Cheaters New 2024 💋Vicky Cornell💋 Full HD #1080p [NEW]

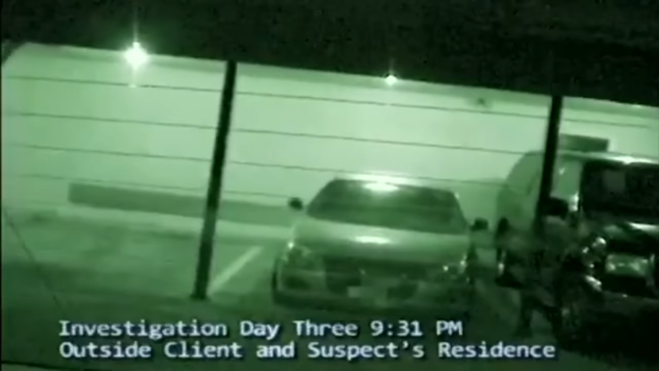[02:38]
After 2 days and no movement on the case, Cheaters detectives remain diligent outside the apartment the client and suspect share.
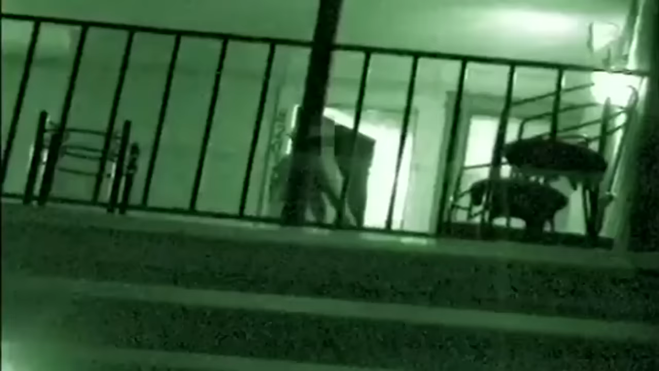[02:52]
The woman knocks, and the suspect, identified only as Granville,
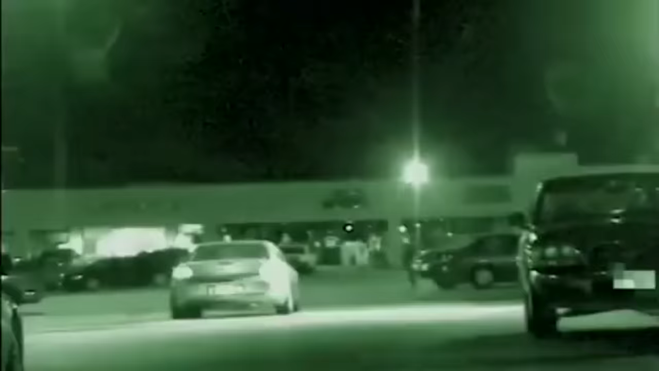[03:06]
Mobile units follow the pair across the street to a local bar. They walk arm in arm inside and are soon spotted
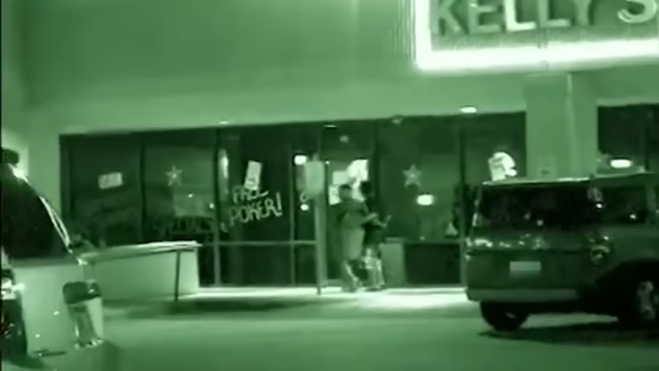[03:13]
by undercover agents enjoying some drinks at the bar.
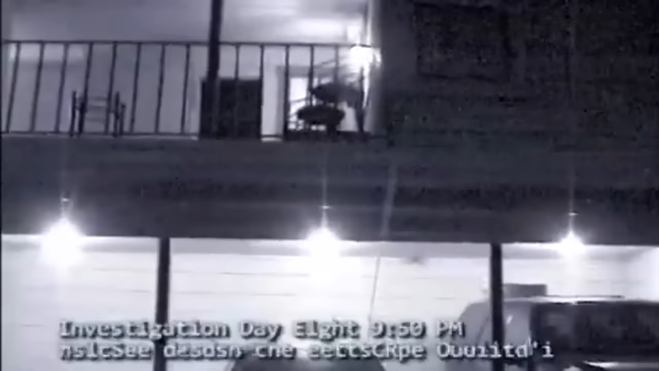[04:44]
Investigation Day 8. It seems to detectives on duty that a pattern of deceit is forming.
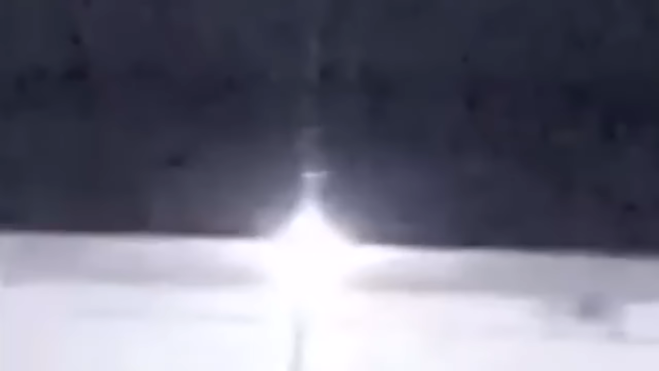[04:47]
With Brittany working the late shift,
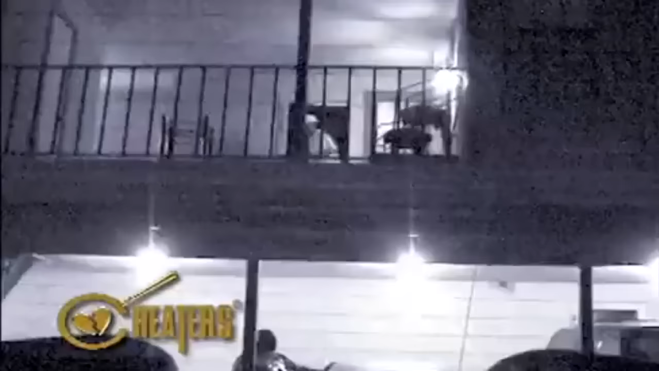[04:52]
they see Andy and Granville leaving their apartments almost in unison.
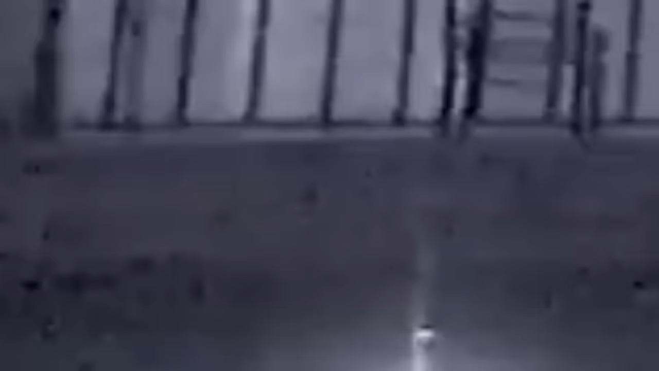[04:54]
The suspect scurries down the stairs to greet his buxom buddy by his car. Mobile units then track the couple to another nearby bar.
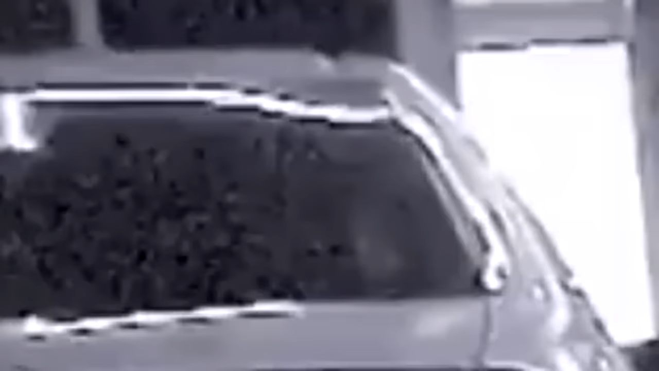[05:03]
They enter and are soon seen on the patio enjoying some beverages.
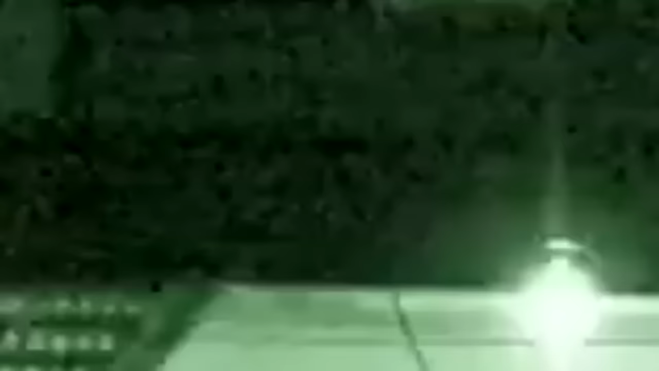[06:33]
exits, goes upstairs, knocks on the door, there's a brief hug.
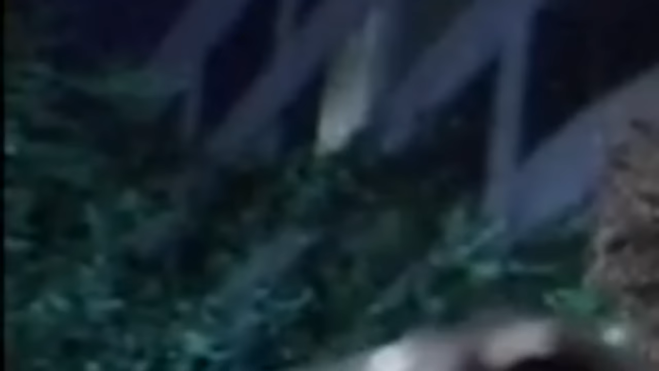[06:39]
A short time later, they exit the building.
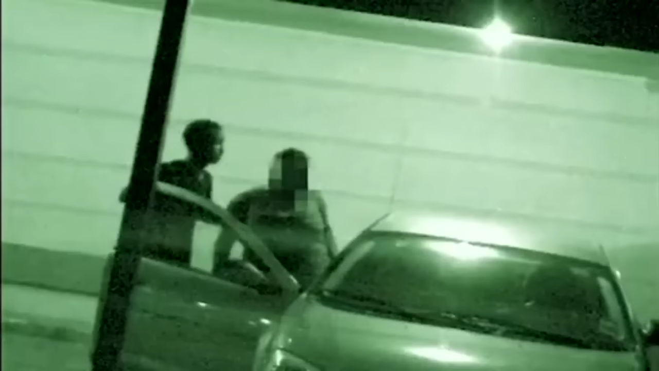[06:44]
He lets her into the passenger side of his vehicle.
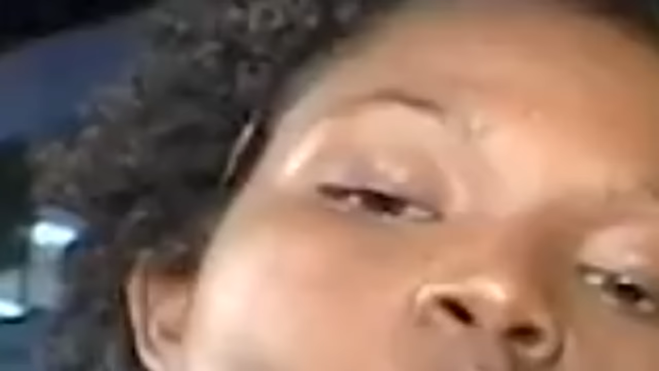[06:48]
He gets in his side. And after he gets in, they travel to a bar.
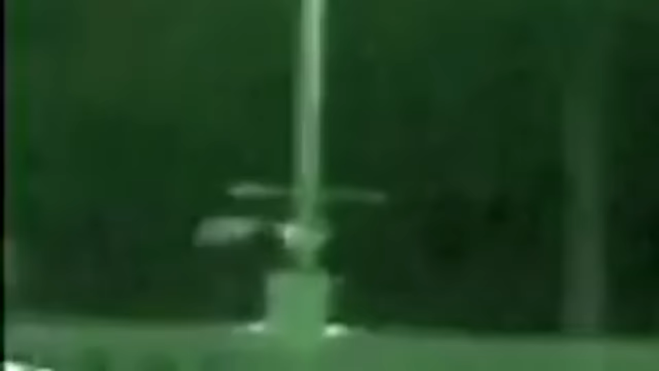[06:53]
It's across the street from my house. He gets the door. They go inside, grab a seat.
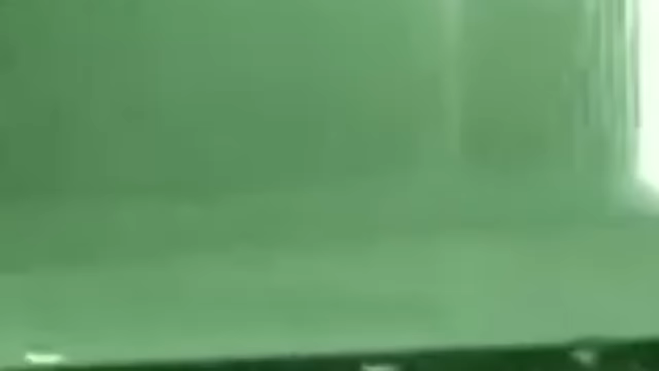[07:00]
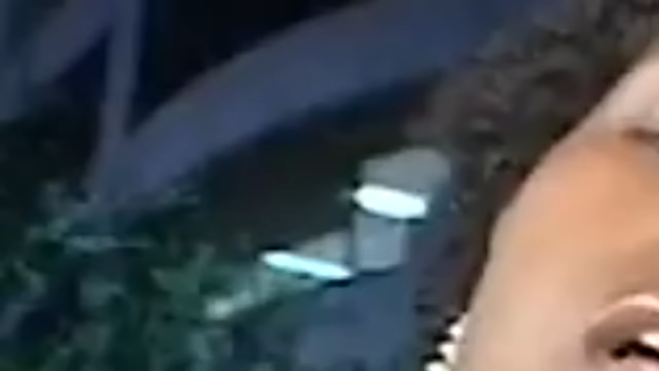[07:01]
They have some drinks, go back to the apartments.
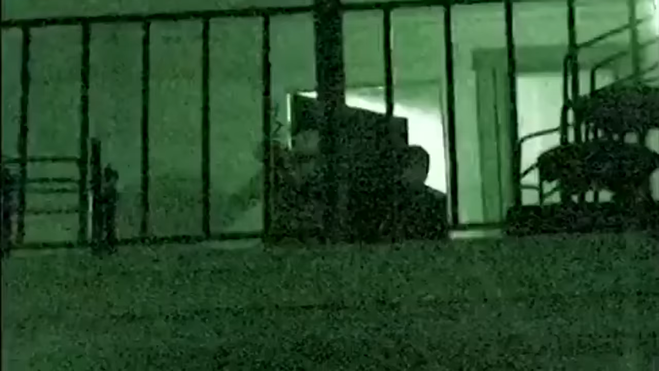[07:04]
She goes inside. She's in there for a short period of time. She shouldn't be in my house. She shouldn't be in my house.
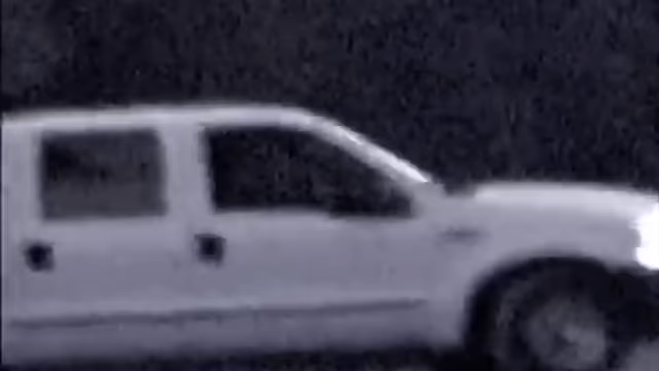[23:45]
Sometime later, mobile units watch as the suspect's vehicle pulls out of the gravel driveway and heads home for what's left of the evening.
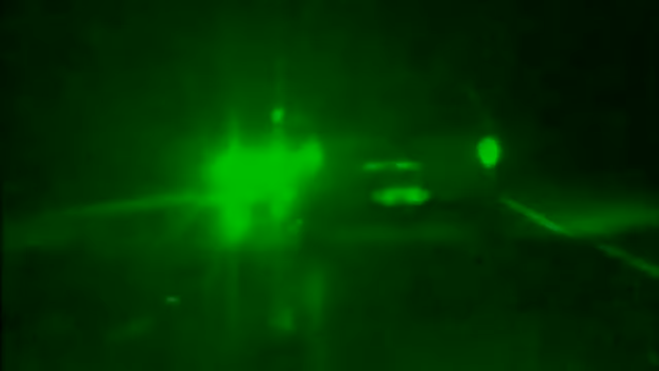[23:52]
Investigation Day 7.
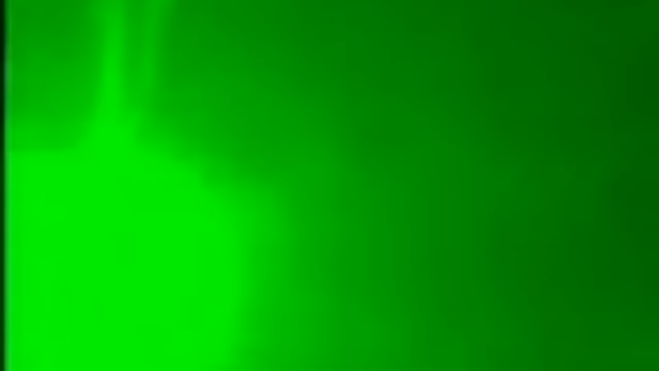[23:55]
Under the cover of darkness, mobile units follow suspect Gosling as he drives down familiar roads,
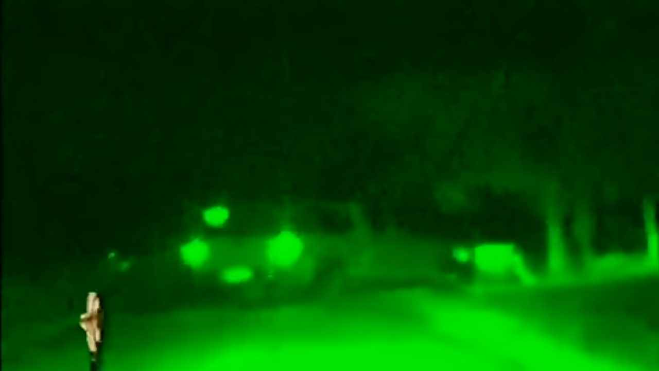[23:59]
but not the ones that lead to home.
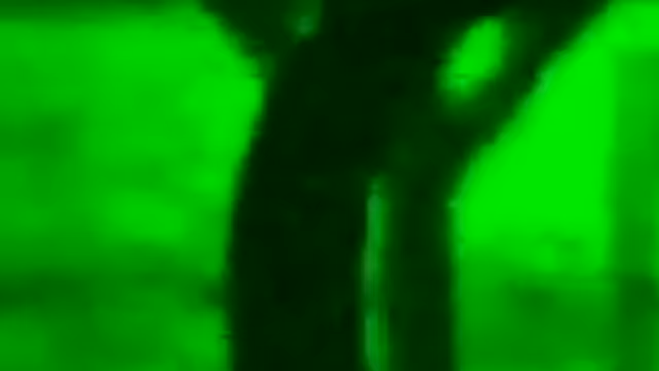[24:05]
He arrives at the ranch house from previous surveillance and is greeted by a smiling Potts.
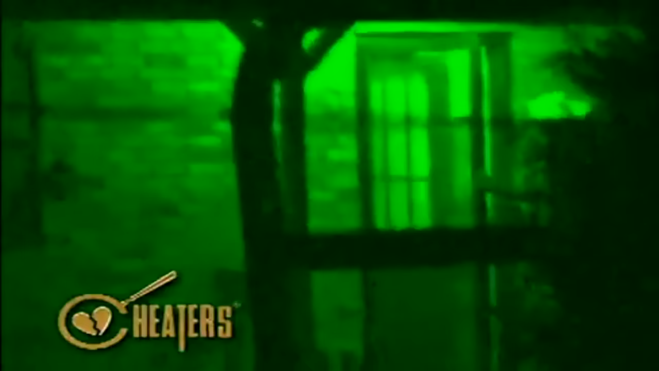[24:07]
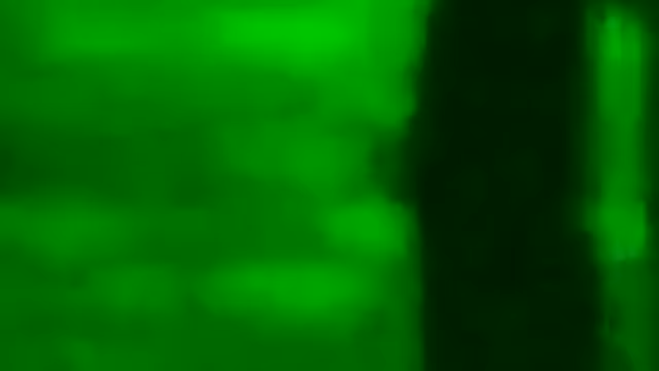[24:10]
They walk arm in arm back to the truck and speed off.
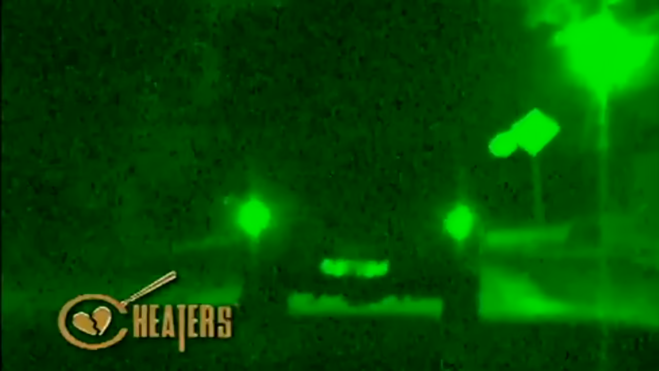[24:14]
Agents keep up with the couple, finally pulling up to a honky-tonk.